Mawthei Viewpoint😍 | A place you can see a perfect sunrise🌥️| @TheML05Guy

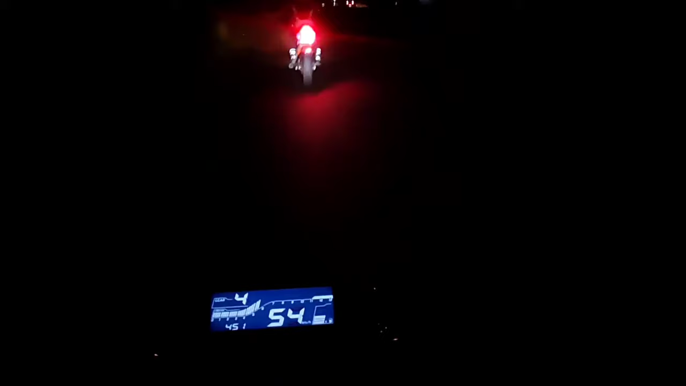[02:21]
कितना मुश्किल से भाई सब उठ के आया भाई। ये रास्ता बंद हो गया है? नहीं बंद नहीं,
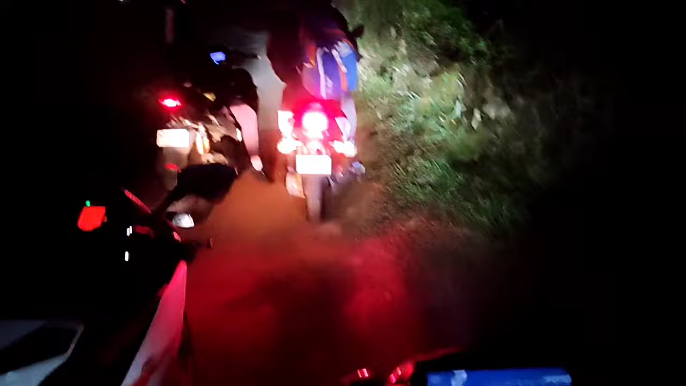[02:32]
चलते रहे। ये रास्ता बंद हो गया है 200 मीटर ऐसा करके घूम फिर के फिर इधर ही से है।